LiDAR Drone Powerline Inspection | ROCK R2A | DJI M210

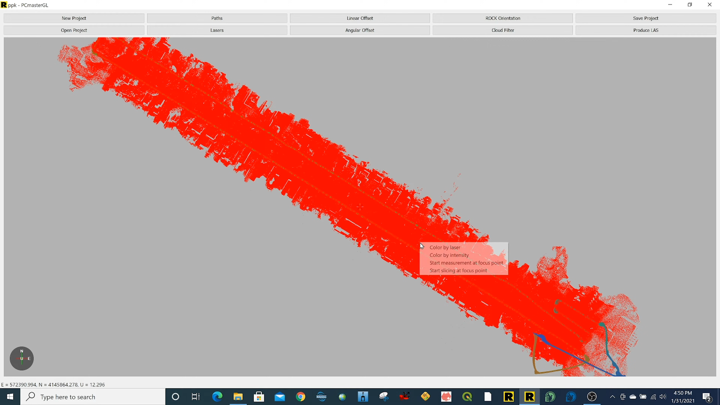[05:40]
So now I'm going to go ahead and just click Produce LES,
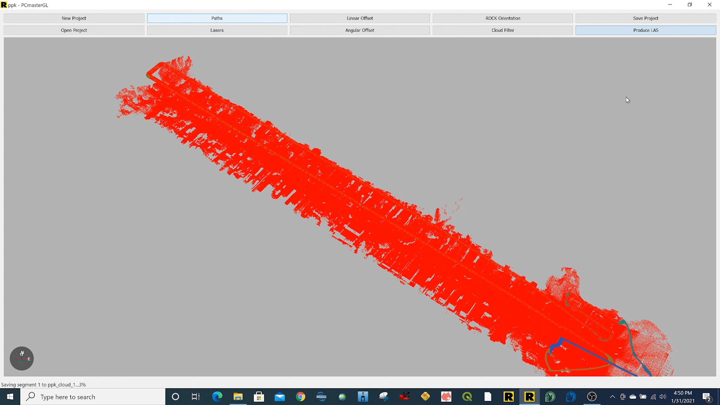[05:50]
and now it's saving the 3D LES file, the LiDAR data. The next step is to open up the PPK PC Painter project file,
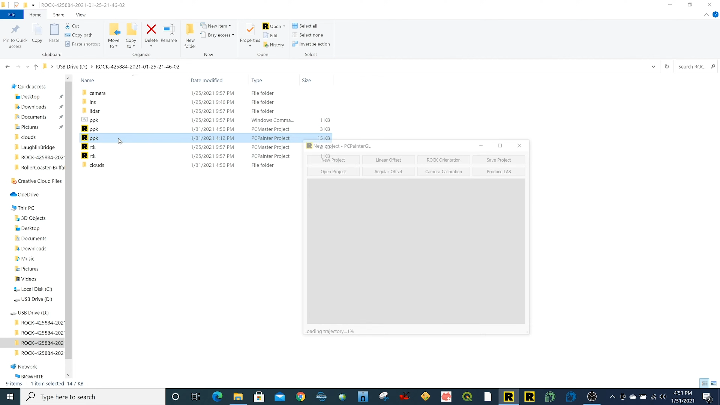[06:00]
and what this is doing, it's going to import the LiDAR data,
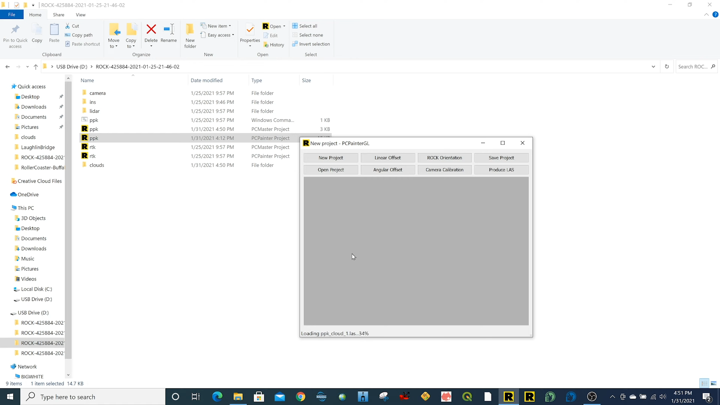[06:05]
as well as all the photos, and this is going to colorize the point cloud. All right, so the software just imported the LES LiDAR data, and it imported all the photos and their positions on the trajectory. So one of the cool things you can do is actually you can right-click, and you can select,
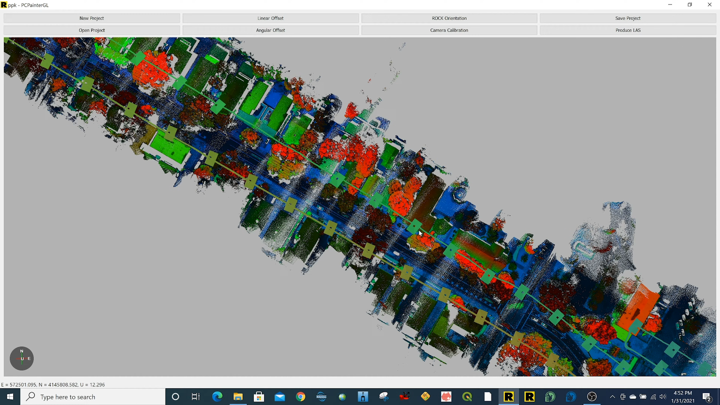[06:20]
and you can actually see right there, you can see the photo overlaid on the LiDAR data before you produce it. So you can use this for alignment purposes,
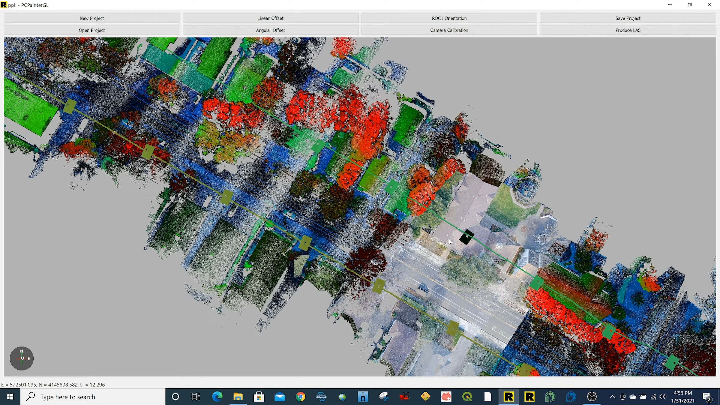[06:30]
but really all you have to do is click Produce LES, because all the collaboration's already been done. That's all good. All right, just double-click this software. It imported the photos, and I click Produce LES.
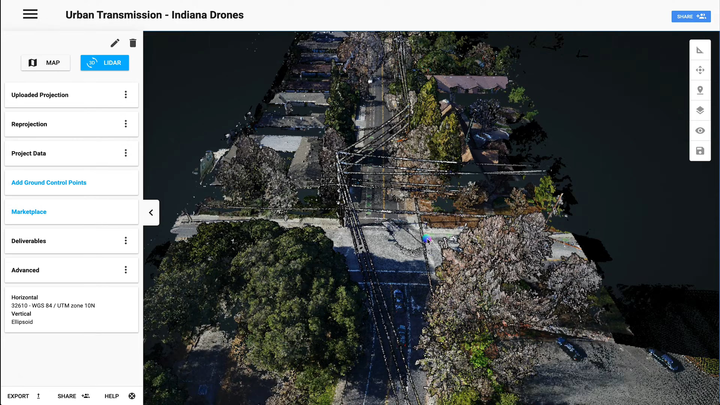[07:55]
Here we go. That is our first look at the colorized lidar data from the R2A.
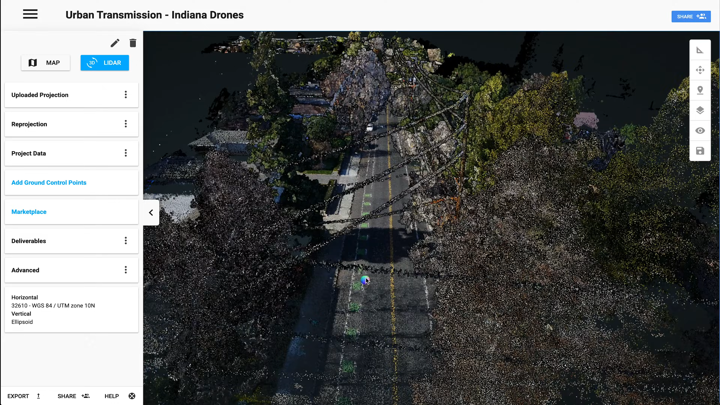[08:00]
And it looks pretty darn good.
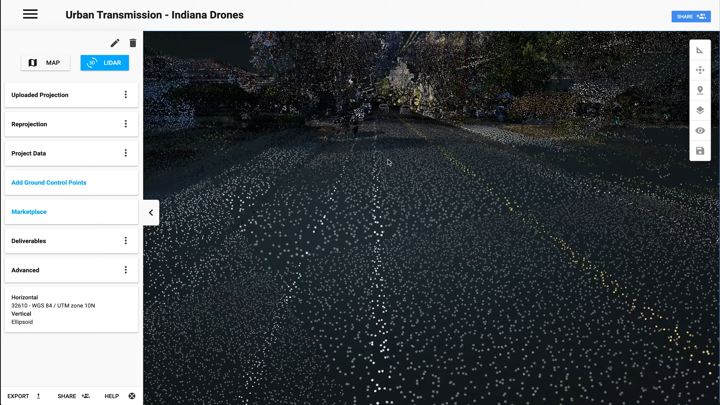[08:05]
I mean, check this out.
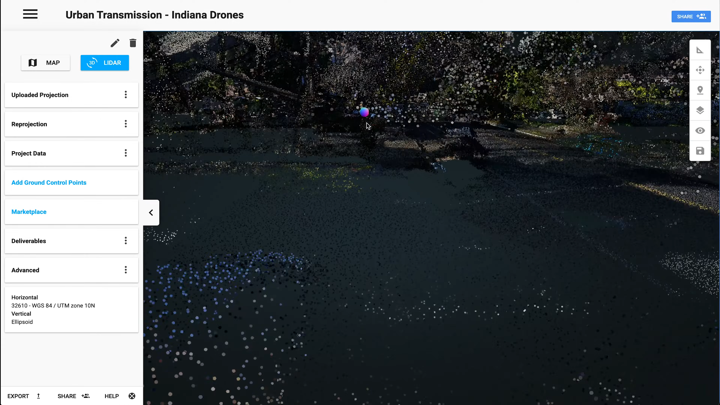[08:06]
Let's go ahead and zoom back out.
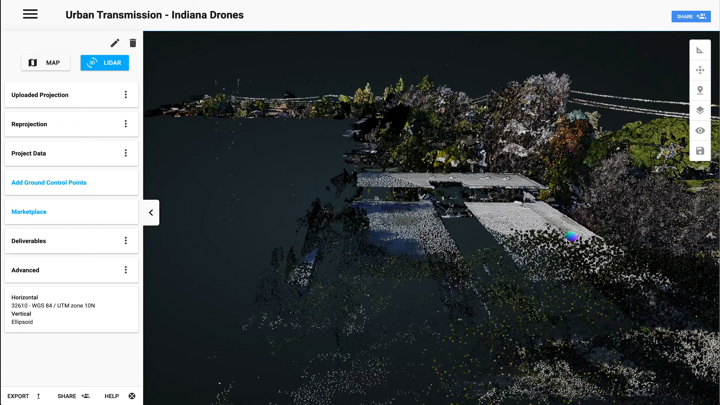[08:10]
Let's get a little higher view. You can see the buildings, the trees, you've got the power lines over here. But the next thing we're going to have to do is we actually have to get this classified in order to then, you know, label the wires, label the trees, so we can see clearly how close those wires are to these trees. Because right now, it's just a little difficult to see. Let's come over here to marketplace and we're going to click on the rock corridor app.
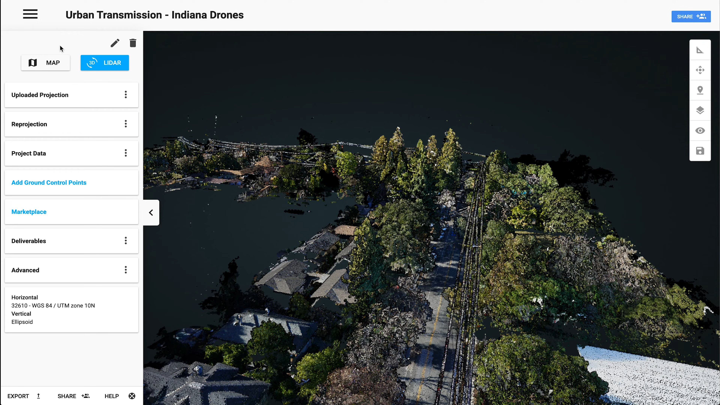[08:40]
All right. The rock corridor app has finished processing. Let's take a look at that lidar data.
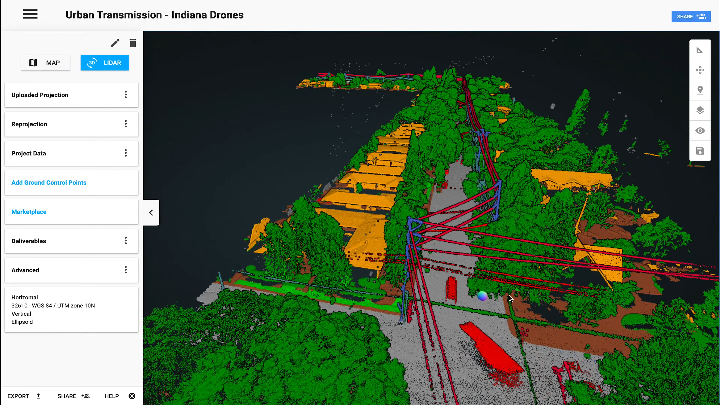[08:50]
Oh, yeah. That is it. Now we've got the power lines, the trees, the road, the buildings, cars. Everything is classified. And look at that. Look how easy it is to see.
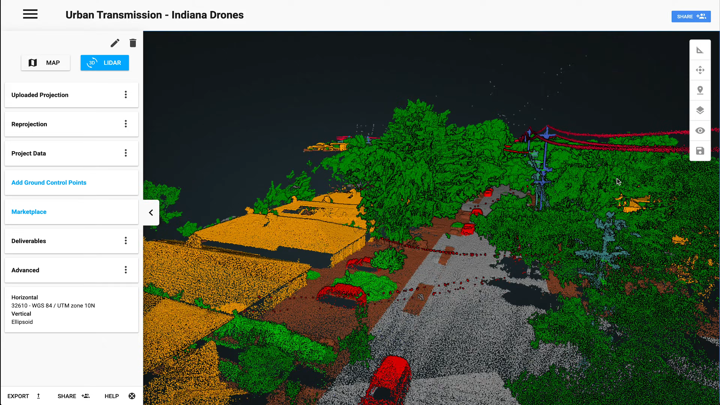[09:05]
This tree was cut out in order to make room for these transmission lines to come through. So you can even see right there.
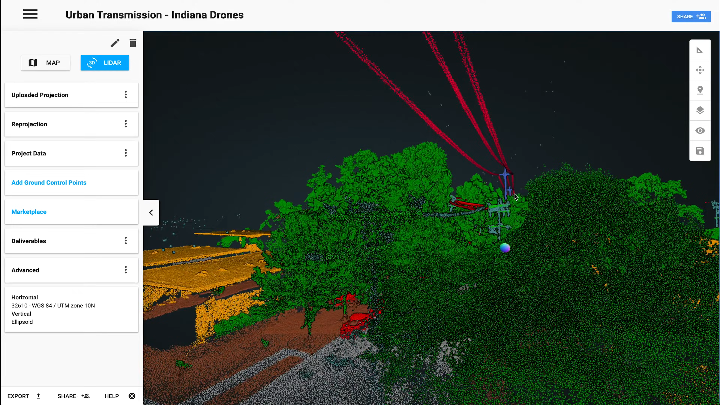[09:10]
Look at that perfect cut in those trees.
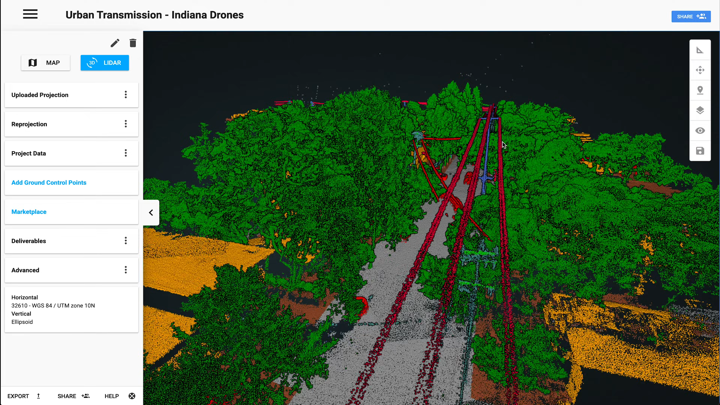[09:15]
Now, this data is going to make it so easy to monitor this vegetation and just maintain and make sure it's not growing. Because these trees are going to keep growing. So using this, we can clearly see, clear as day, how close those trees are to those wires.
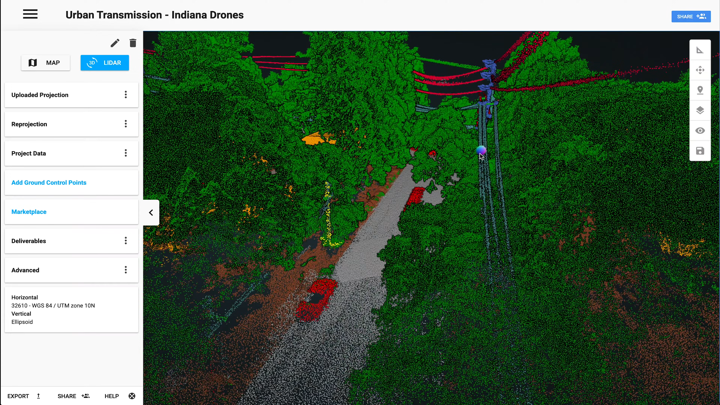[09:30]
And then, of course, simulating the wind and the sag in the line and how it's going to sway back and forth.